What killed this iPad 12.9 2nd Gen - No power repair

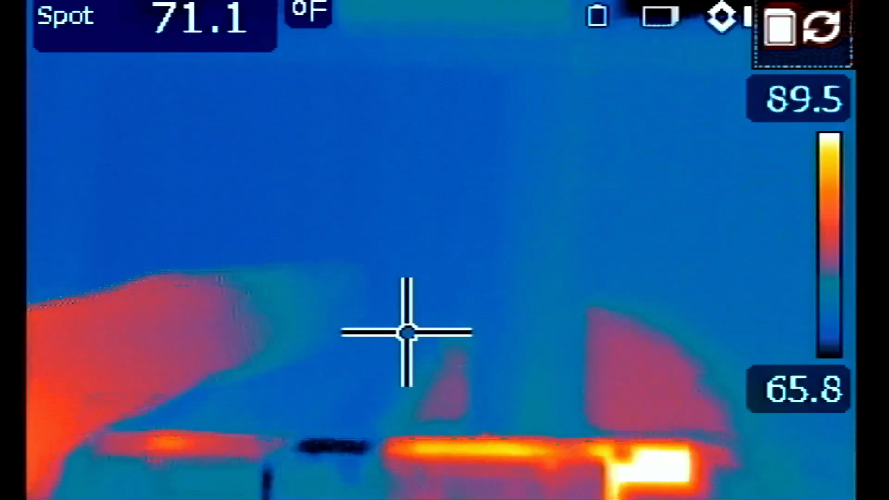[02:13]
On screen: spot 71.1°F
battery battery on the bottom so the main board is right in the center and i'm going to press on that battery connector so it makes a good connection
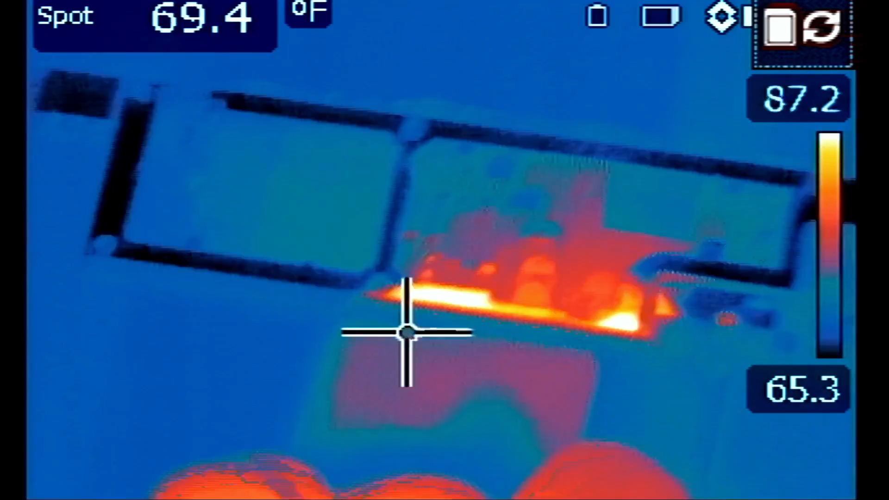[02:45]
On screen: spot 69.4°F
right there that's most likely the 00090
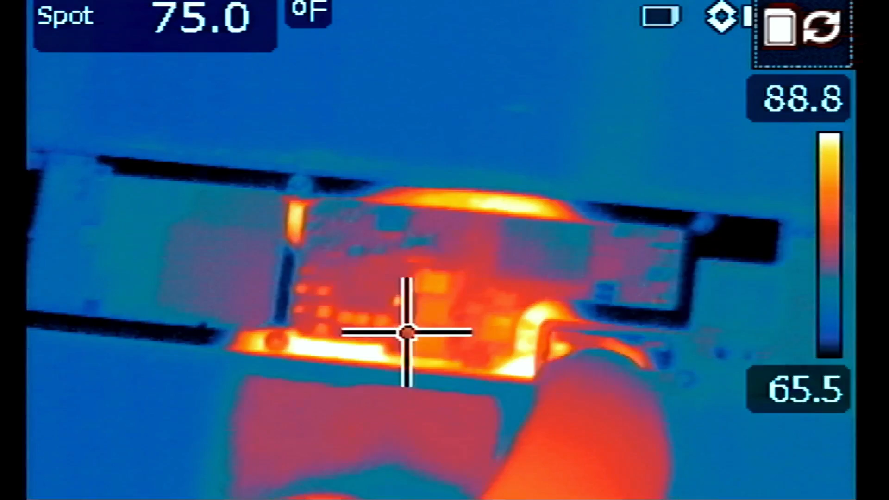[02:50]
On screen: spot 75.0°F
i see and i've worked on those before that's the only
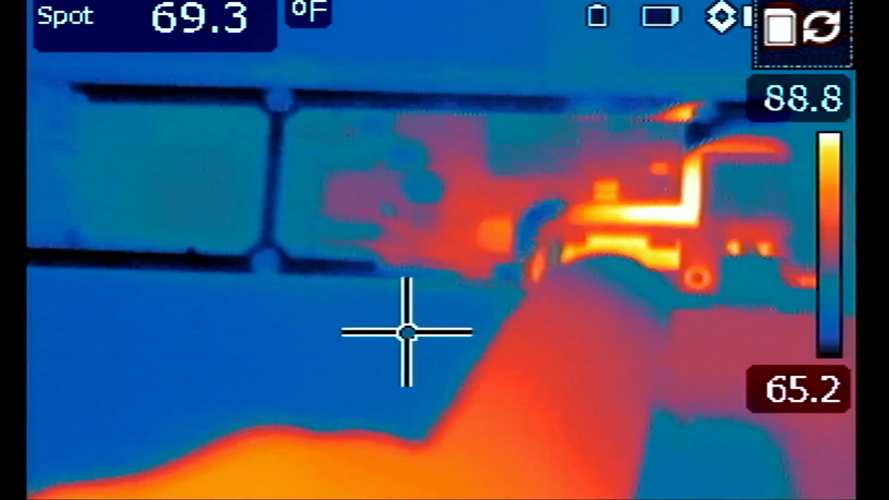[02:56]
On screen: spot 69.3°F
hot thing i see on the board you see it right there right there
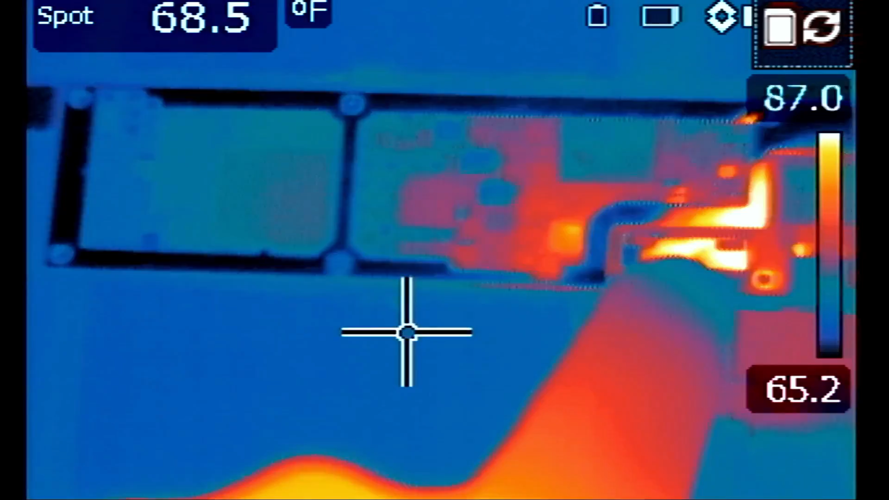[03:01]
On screen: spot 68.5°F
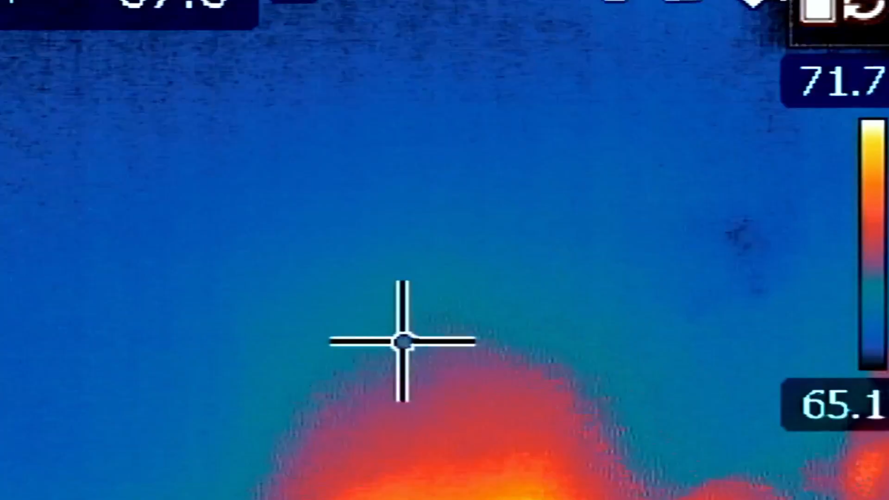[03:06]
so the thermal camera showed us a heat spot there but that does not mean that the chip is bad but it's something to take into consideration
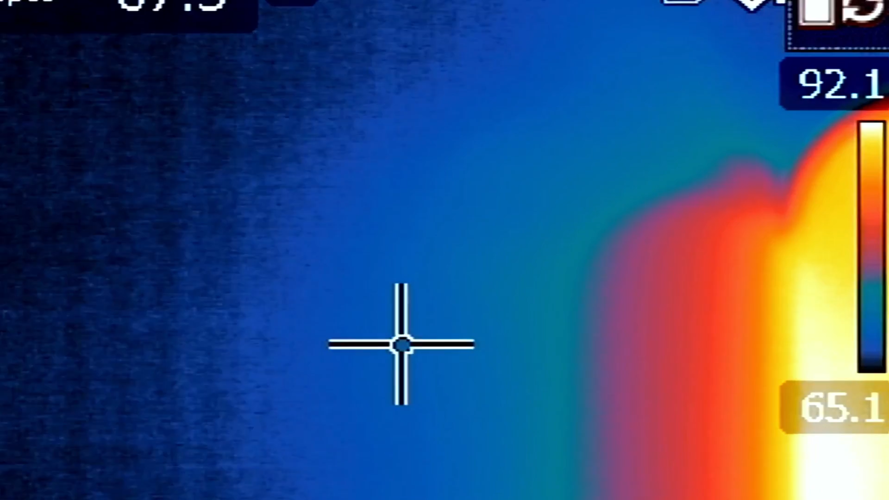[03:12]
especially that we have worked on a similar problem before